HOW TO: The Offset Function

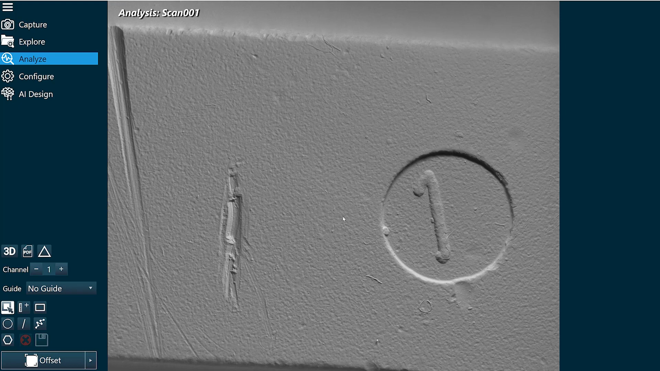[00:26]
I'm going to go back and add an offset function.
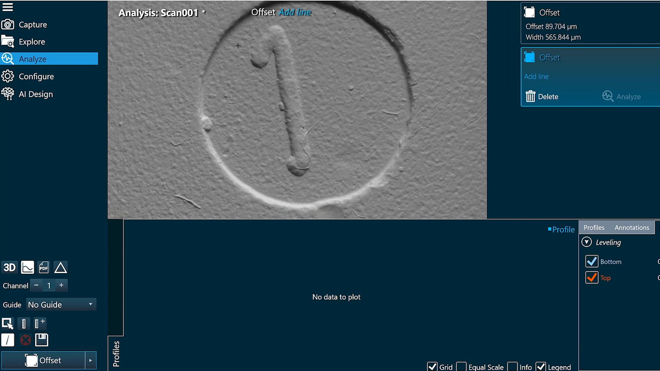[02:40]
I'm going to add another offset function and we'll measure like this. And I'm going to configure this the same way I did before. I'm going to add a couple levels to this.